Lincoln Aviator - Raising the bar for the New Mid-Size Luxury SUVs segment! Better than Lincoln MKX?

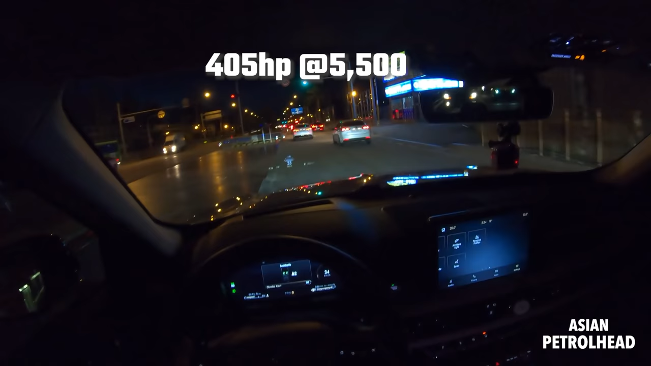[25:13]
and peak torque starts around 3000 RPM. So, you know, it's not low-end torque, but it's pretty good. You know, gives you enough, and it sounds pretty manly when you step on it, so we're gonna show you pretty soon.
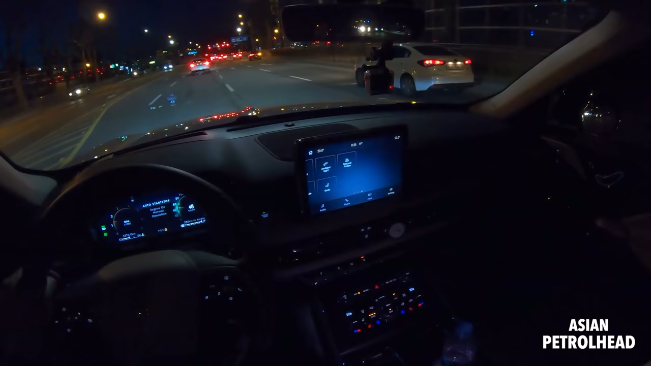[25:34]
Okay, so what happens if I put it in reverse? It says, I don't think so. So gear selected will engage at low speed. So it will actually engage into the rear if you go into in slow-mo. We also have electric parking, and we also have auto hold.